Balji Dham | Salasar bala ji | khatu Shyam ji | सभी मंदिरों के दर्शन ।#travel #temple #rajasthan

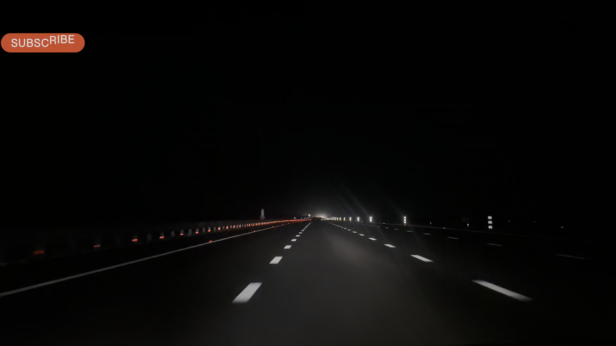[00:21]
हम पहुंच चुके थे मुंबई एक्स्प्रेस वेपर, बहुत ही सांदार और बहुत बहुत बहतरी बना हुआ है, यहां दिल्ली से बाला जी जाने में मैक्सियम 2-3 गंटे लगते हैं,